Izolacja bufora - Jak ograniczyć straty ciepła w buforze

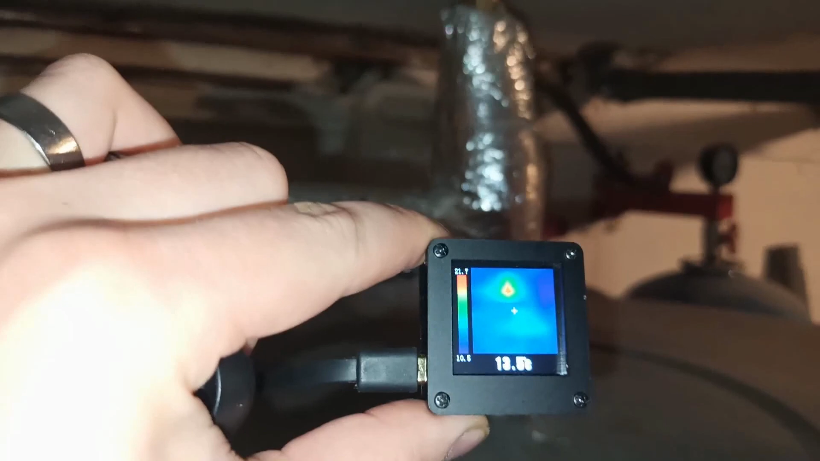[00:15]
W których miejscach jeszcze ciepło ucieka Elegancko się to tam wsypuje
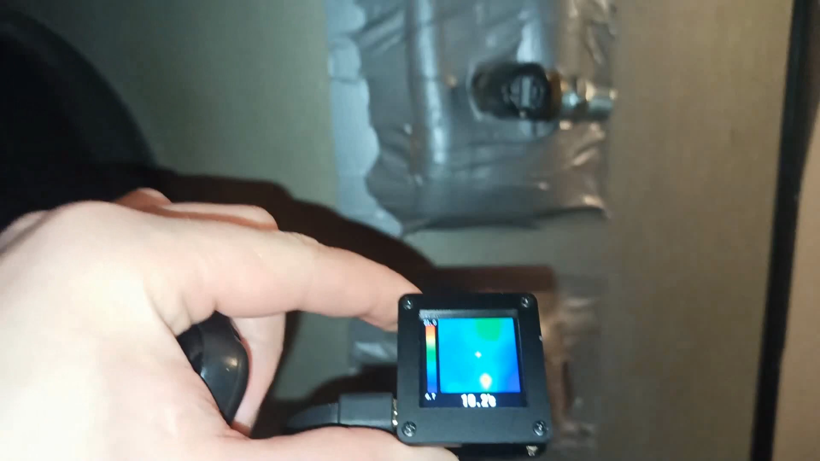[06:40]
Jakoś Pod kątem Będę musiał Wam To dać Bo jak nam Bezpośrednio To będzie Odbijało Ale
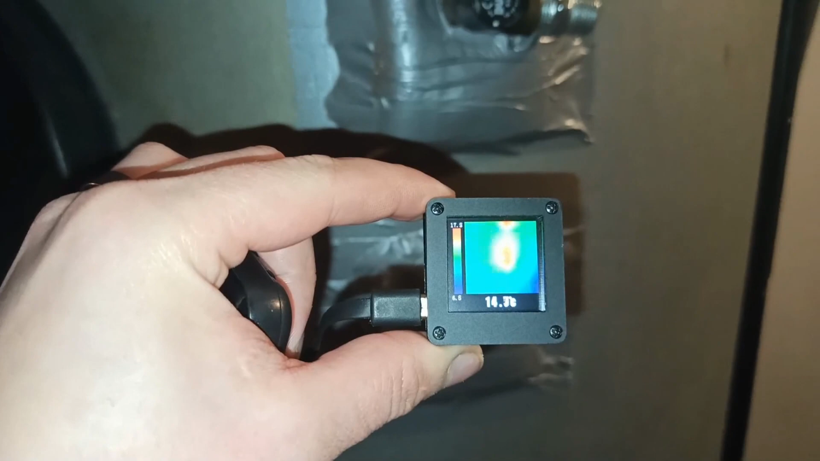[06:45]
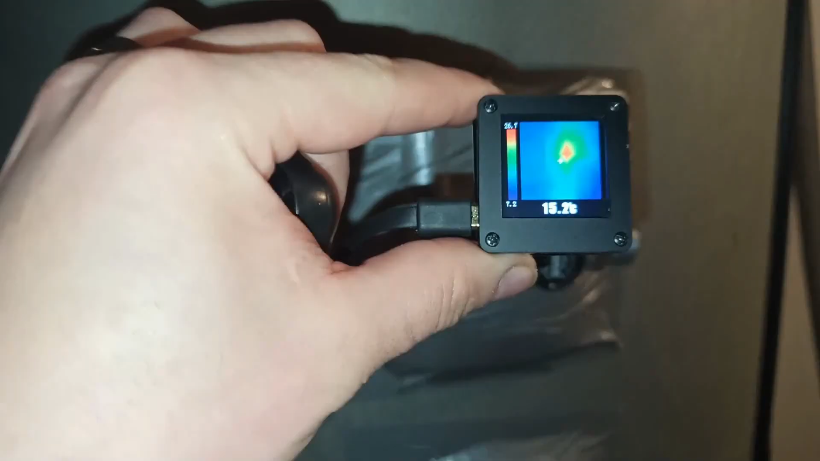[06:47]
W porównaniu
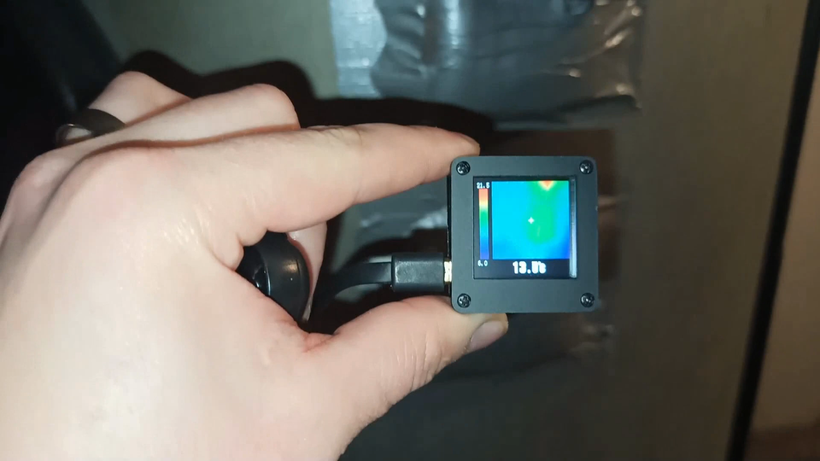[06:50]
Do Wcześniejszego To wiadomo I tak Jak to wcześniej mówiłem On sobie łapie
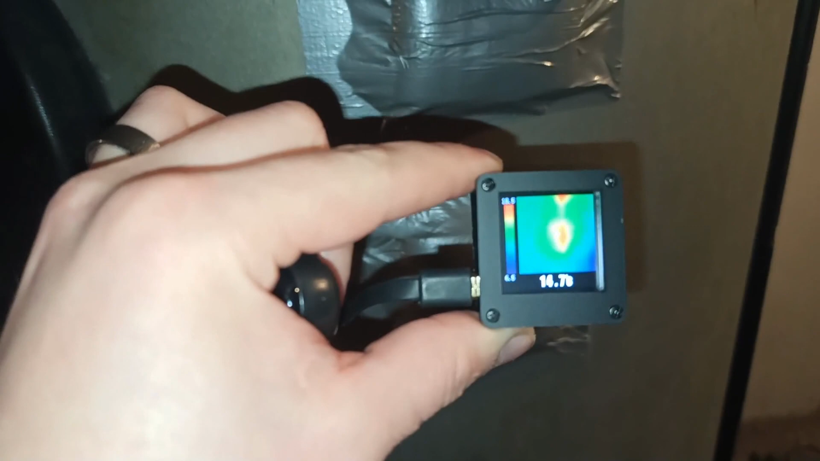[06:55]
Najcieplejszy punkt
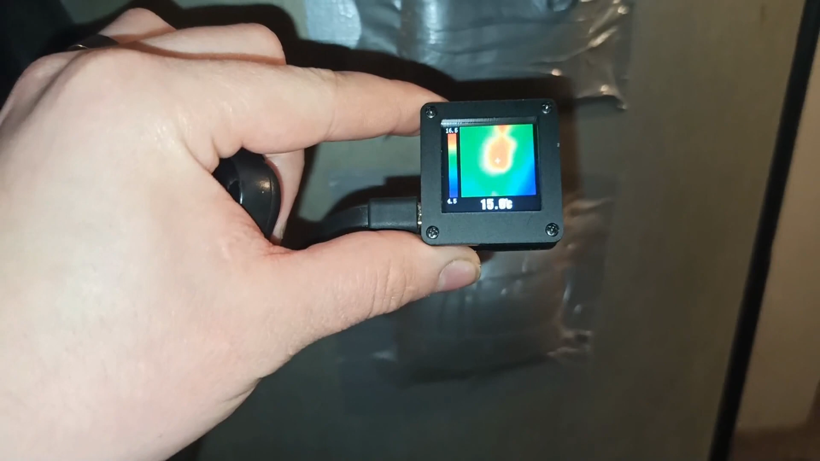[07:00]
Ale ten Najcieplejszy punkt Tej izolacji Bo teraz Ceduję właśnie Na tą izolację
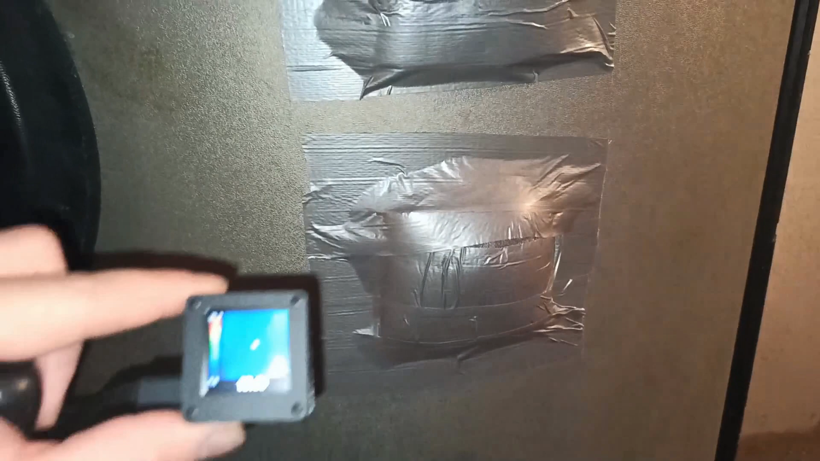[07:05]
Jest to Powiedzmy 14 stopni Gdzie
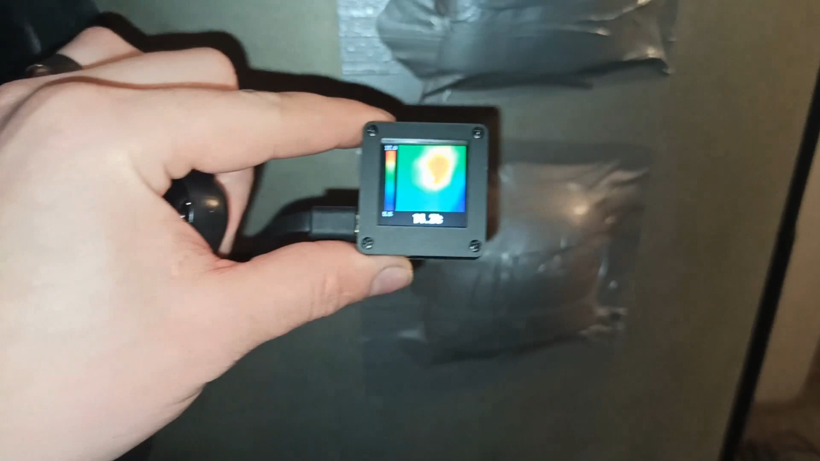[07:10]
Normalnie
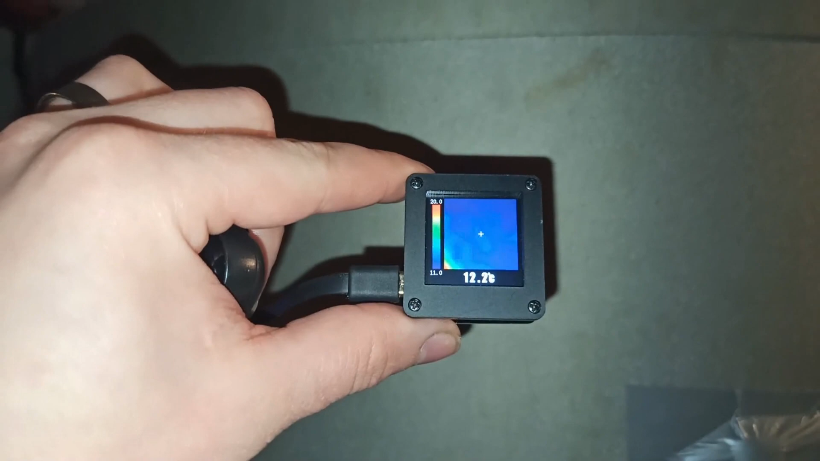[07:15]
Obudowa ma 12 Czyli Robi robotę
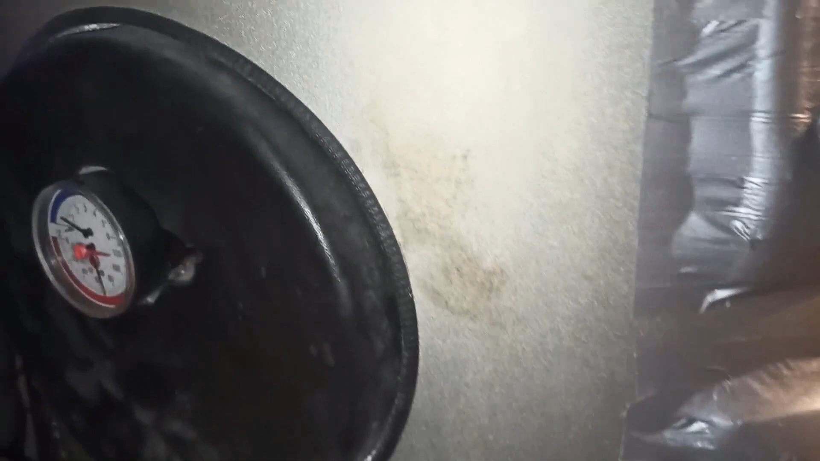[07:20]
Zobaczymy jeszcze tu na górze
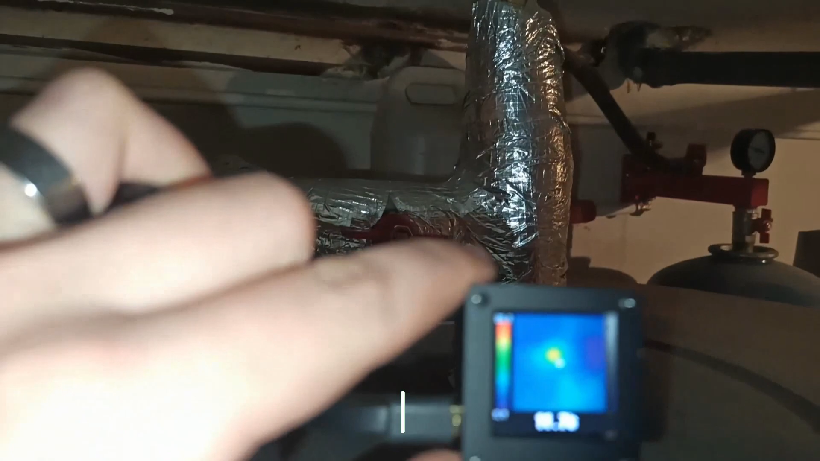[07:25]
Tu będzie to fajnie widać Bo przeciągnął sobie na to patrzyłem W których miejscach jeszcze Ciepło ucieka
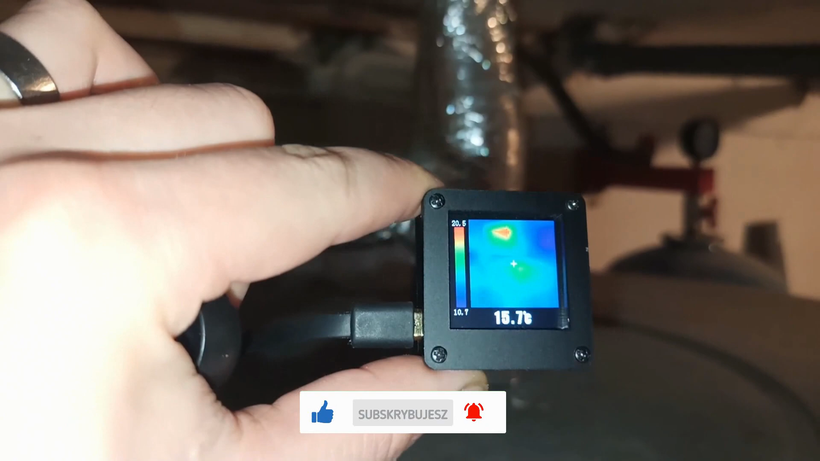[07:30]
On screen: spot 15.7°C
Może To jest też wina tego,
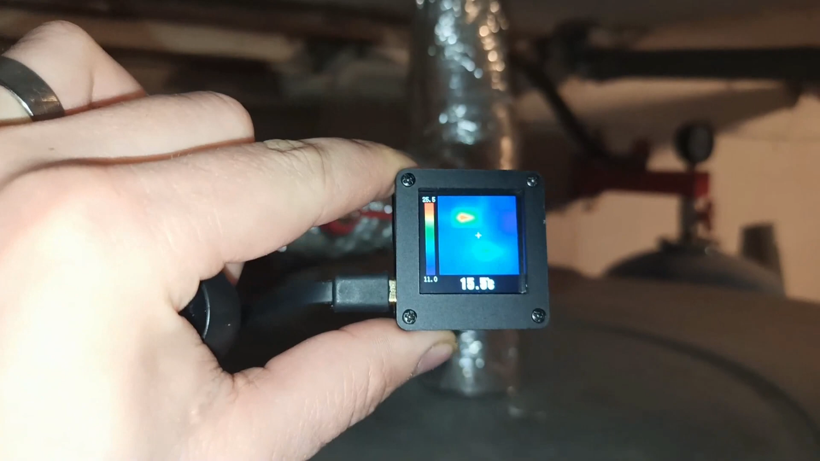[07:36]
że Ta folia odbija Ale
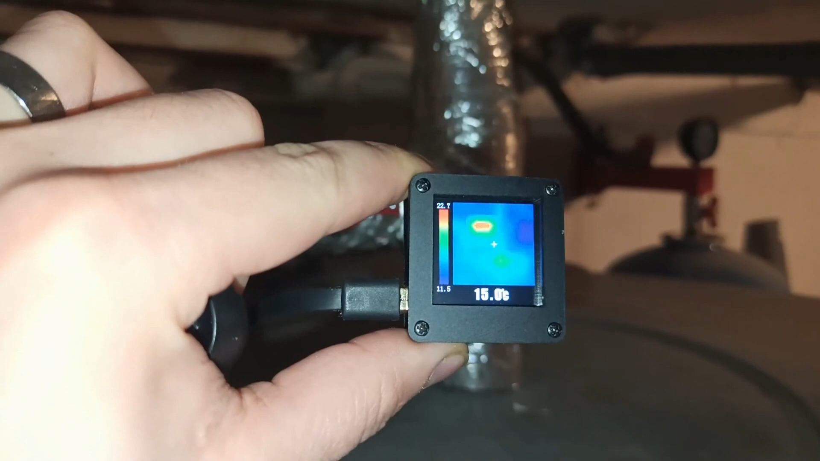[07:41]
On screen: spot 15.0°C
Ta folia aluminiowa Ale mimo wszystko Tu można zauważyć Że czyli Tu Jest troszeczkę jeszcze jakieś
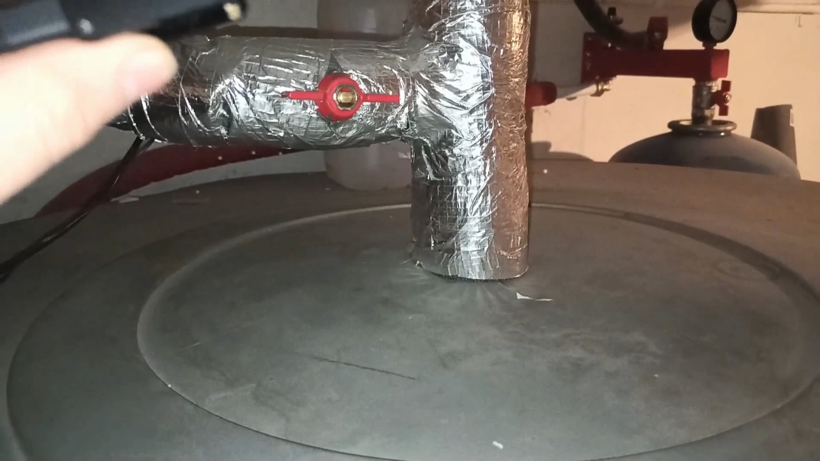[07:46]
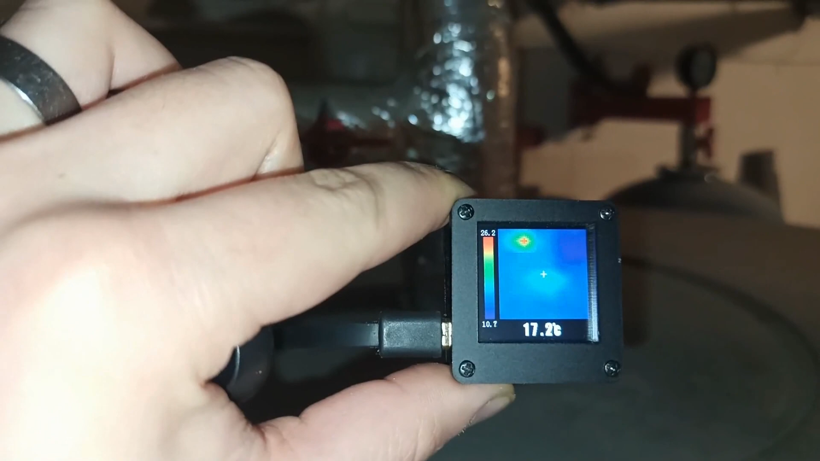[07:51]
On screen: spot 17.2°C
Miejsce w którym ucieka ciepło No i gdzie Zawór